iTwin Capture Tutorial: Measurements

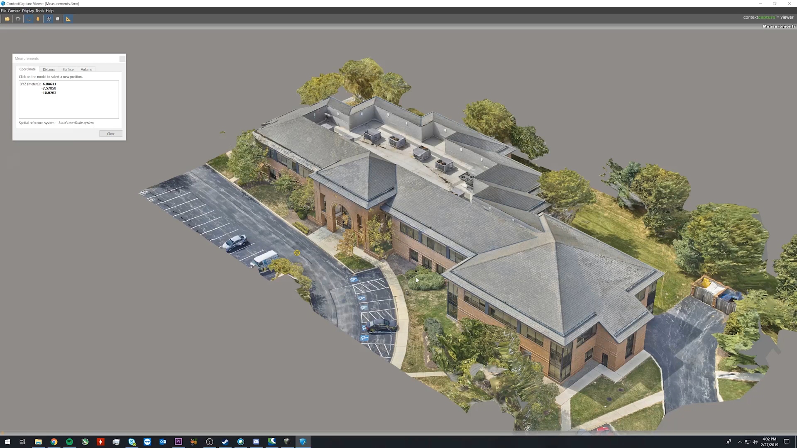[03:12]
It is just a local coordinate system. However if we click distance in our measurement we can now see we are measuring in real units instead of arbitrary units.